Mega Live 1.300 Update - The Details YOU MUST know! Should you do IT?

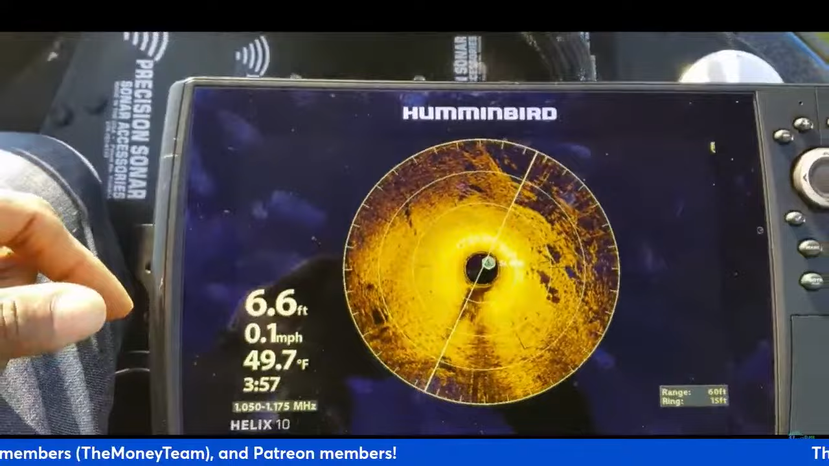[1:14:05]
On screen: depth 6.6 ft, water 49.7°F, speed 0.1 mph
something like that out here and i have the range set at 60 feet the range rings
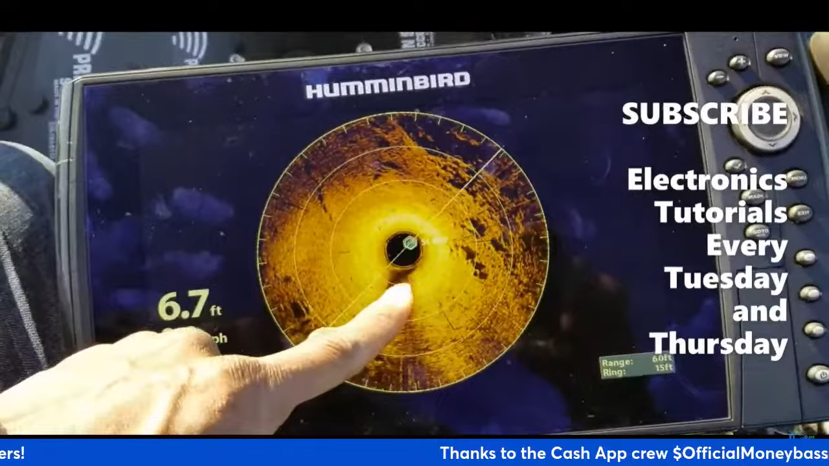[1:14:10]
On screen: depth 6.7 ft
are set at 15 feet and it's not zoomed in or zoomed out or anything so that is just the regular size
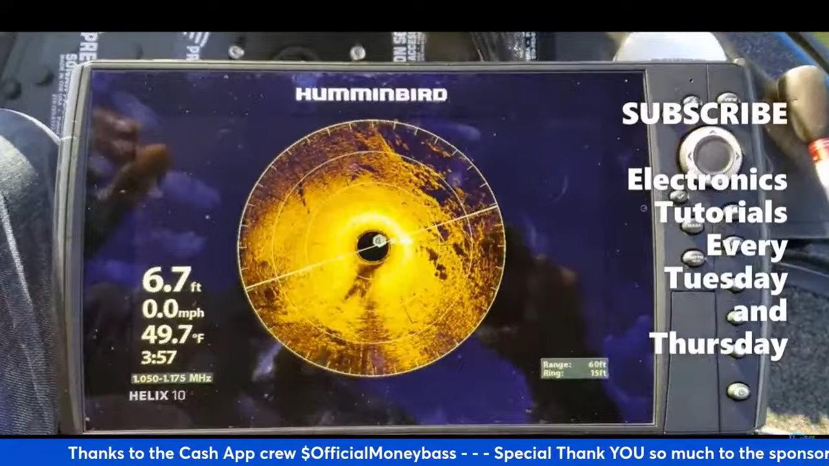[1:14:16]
On screen: depth 6.7 ft, water 49.7°F, speed 0.0 mph
so that's what we're starting at guys just at a base level um on both of these units so this
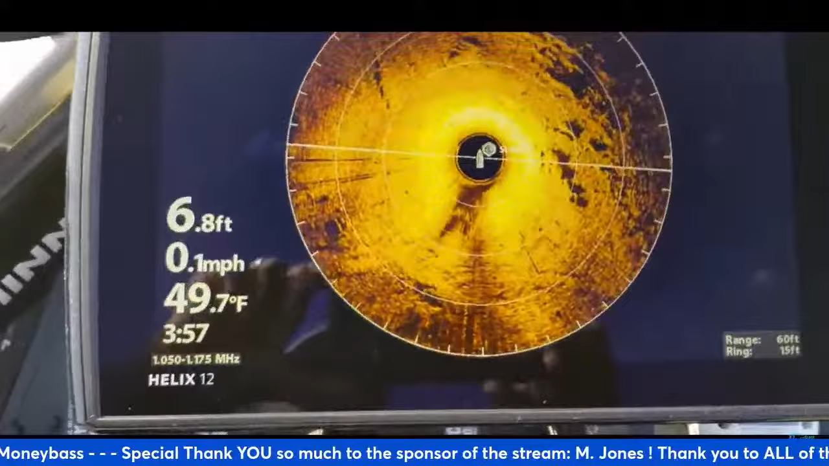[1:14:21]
On screen: depth 6.8 ft, water 49.7°F, speed 0.1 mph
one is the same right here and you can see that same cluster of rocks you can see another
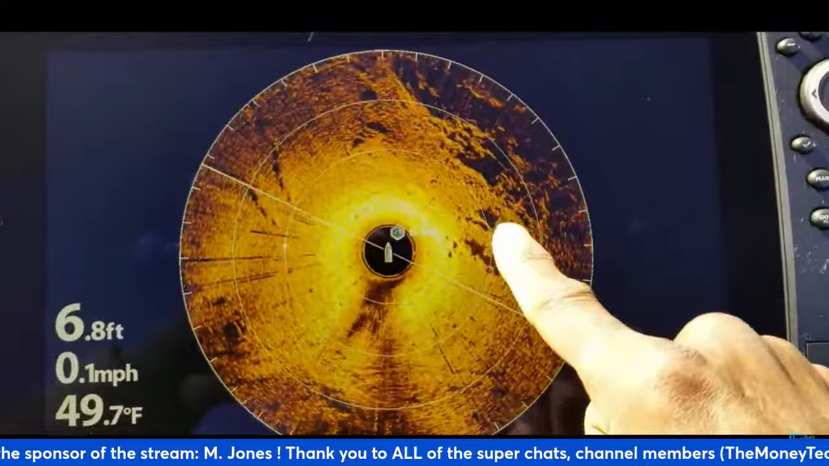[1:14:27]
On screen: depth 6.8 ft, water 49.7°F, speed 0.1 mph
smaller cluster of rocks and the closer we get you can actually see those
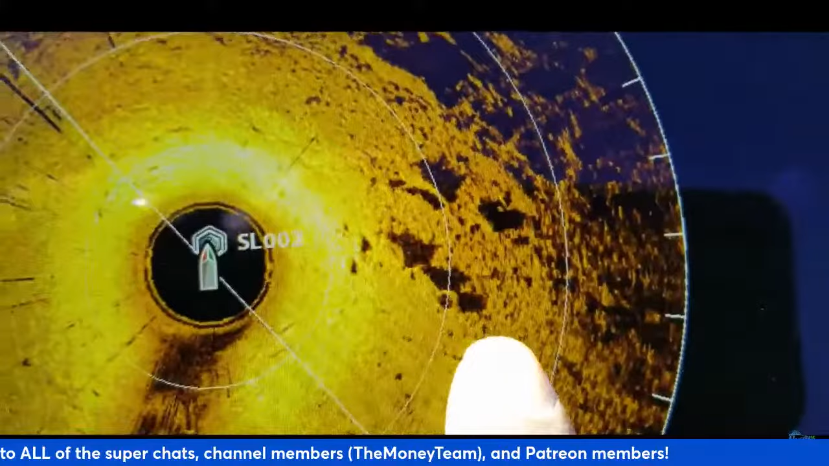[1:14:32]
real small pebbles and things like that and these rocks are pretty big uh
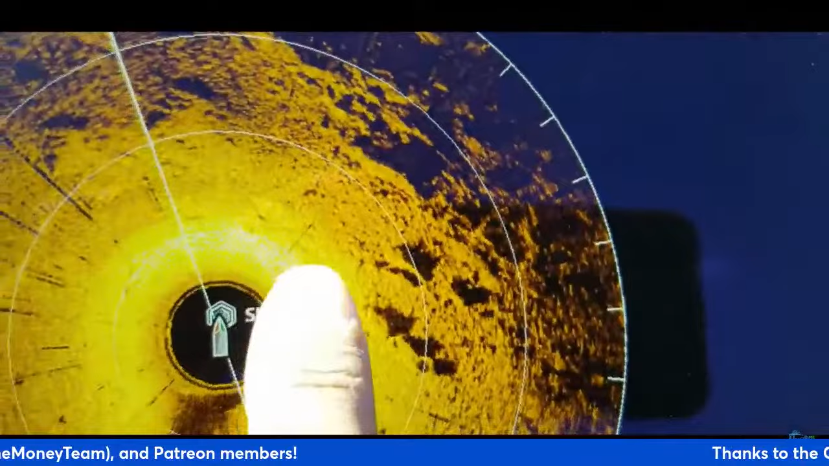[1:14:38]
pretty nice size because remember this is set at 60 feet and so these range rings are
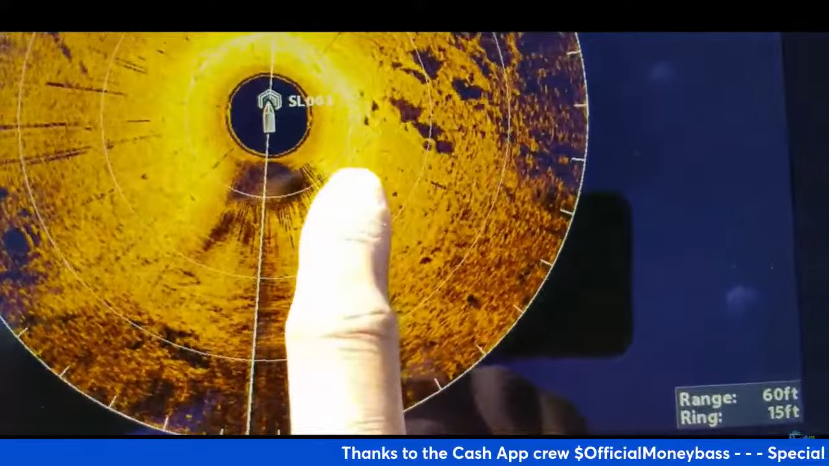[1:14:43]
15 feet apart so this rock right here is about three what is that one third
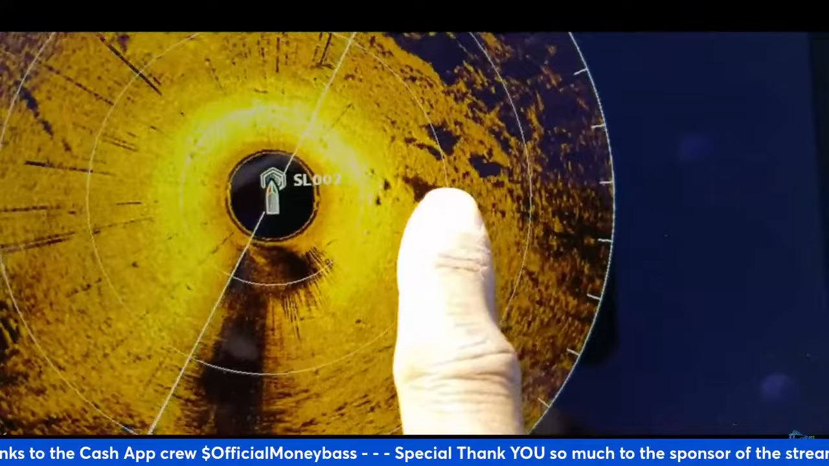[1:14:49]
of that right there so that's probably about a five foot boulder right there so that's a pretty significant boulder
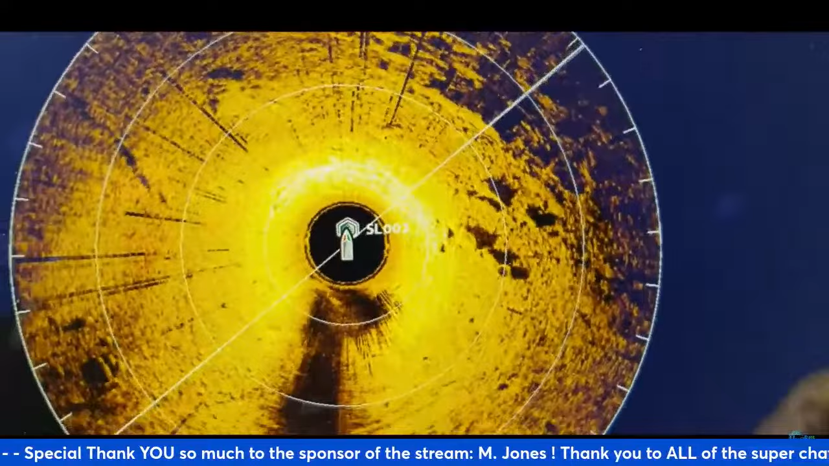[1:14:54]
size but if you look closer you can see some smaller ones in here just to give you an idea of the detail
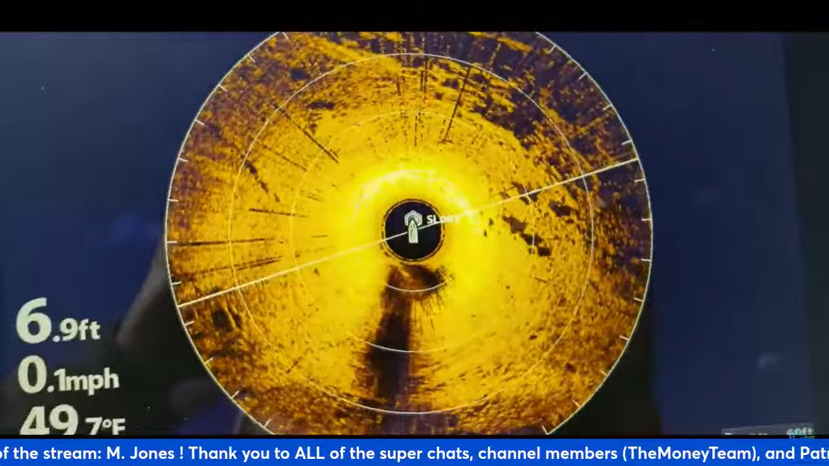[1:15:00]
On screen: depth 6.9 ft, speed 0.1 mph
so let's just go back up again and from this this is what i'm standing up this
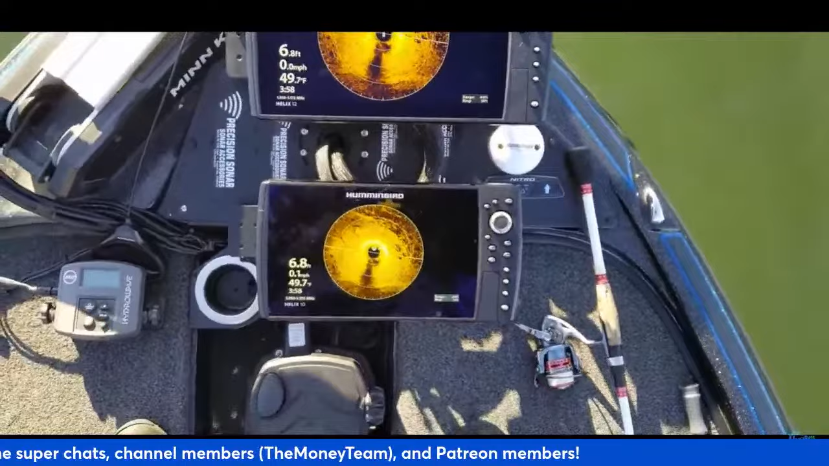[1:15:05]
is what it will look like whenever you're standing up so you can still see the definition on the smaller one those
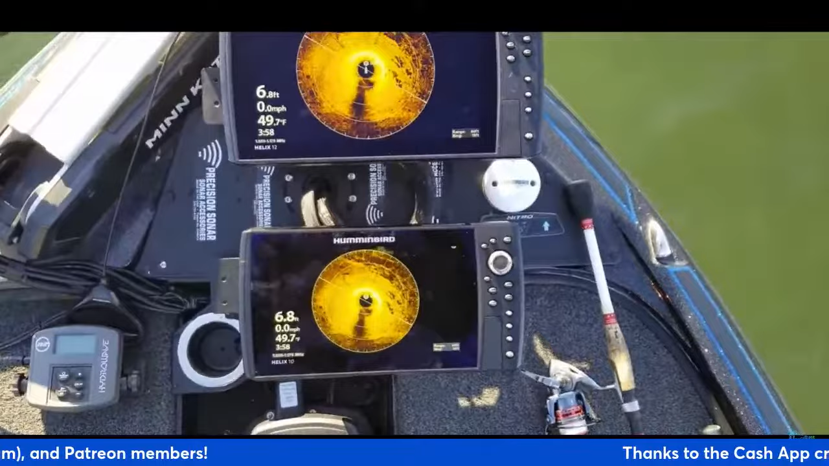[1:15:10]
On screen: depth 6.8 ft, water 49.7°F, speed 0.0 mph
boulders that i was pointing out when you look up at the one at the 12 you can see those a little bit
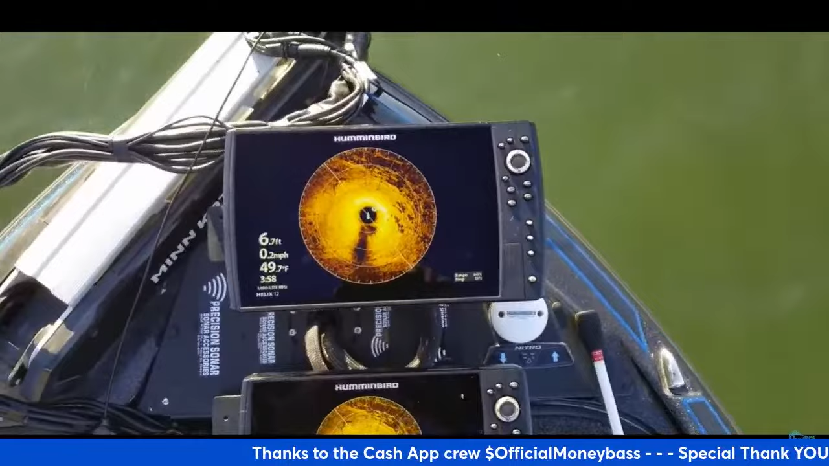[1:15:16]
On screen: depth 6.7 ft, water 49.7°F, speed 0.2 mph
better just simply because the screen is bigger all right so now let me just show you guys a way that you can kind of
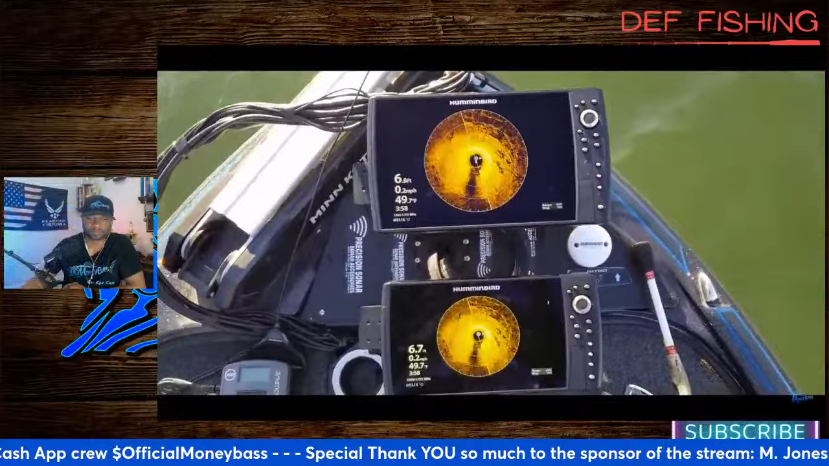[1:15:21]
compensate for that if you come down here on this yeah let's take a look at this part and let's just hit this
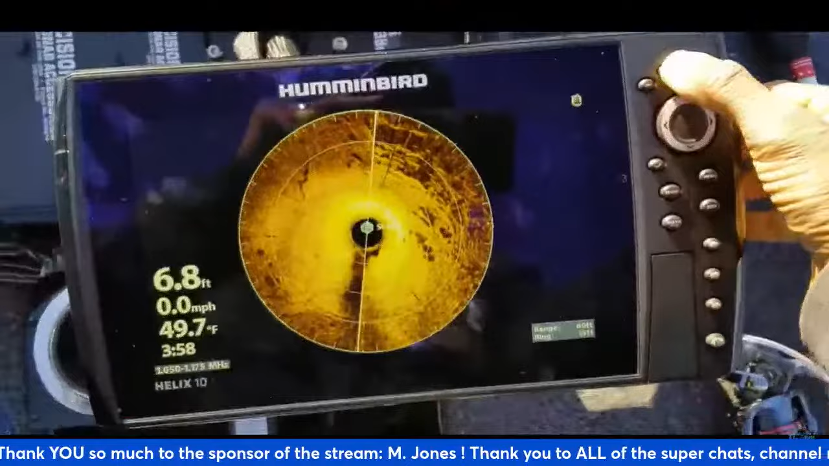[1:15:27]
On screen: depth 6.8 ft, water 49.7°F, speed 0.0 mph
positive button we're going to zoom in on this so now when
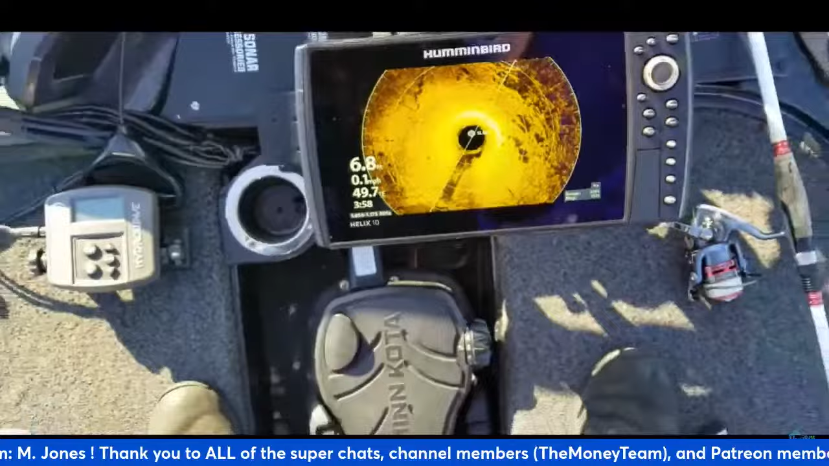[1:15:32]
you look at the screens the 10 is actually bigger than the one on the
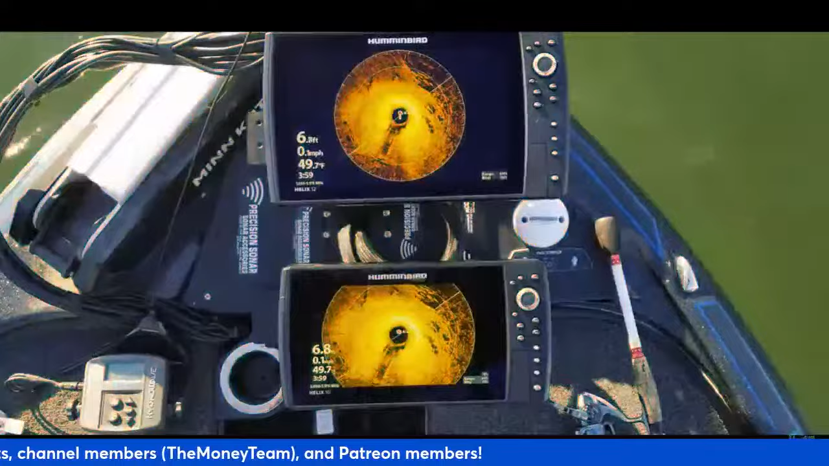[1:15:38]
On screen: depth 6.8 ft, water 49.7°F
12 the image on the 10 now but that is because you have zoomed in and when you look at the uh
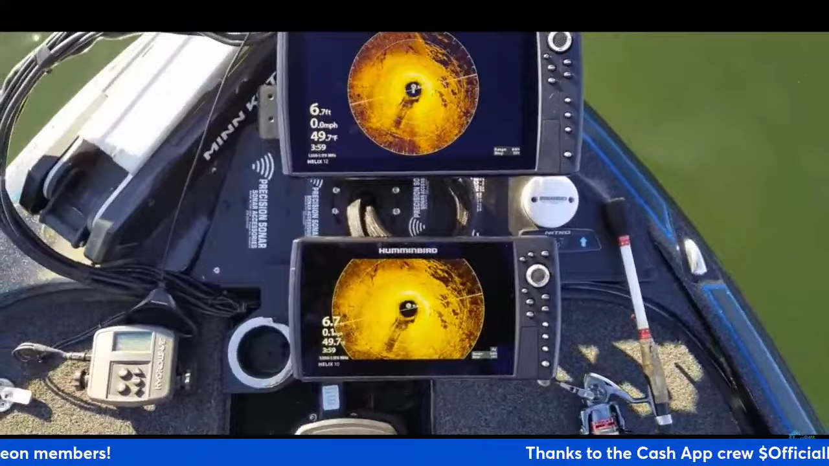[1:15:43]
On screen: depth 6.7 ft, water 49.7°F
the quality of the image it looks about the same and the let me see what just happened with my 12.
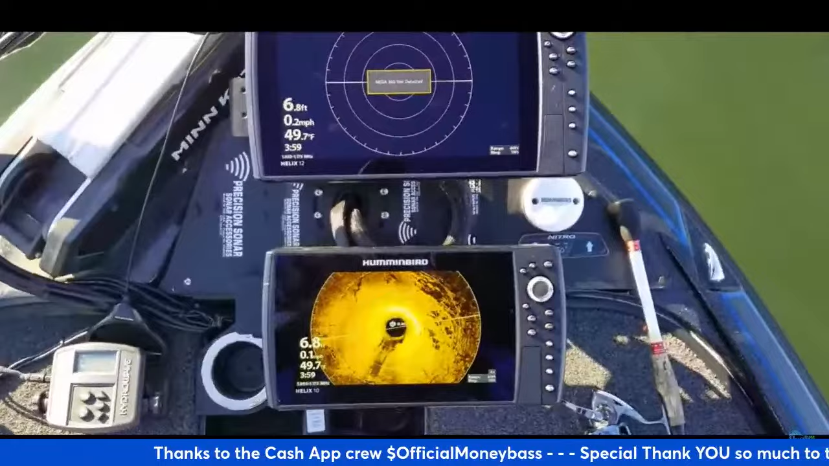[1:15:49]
On screen: depth 6.8 ft, water 49.7°F
okay just have to reset real quick all right so whenever you're looking at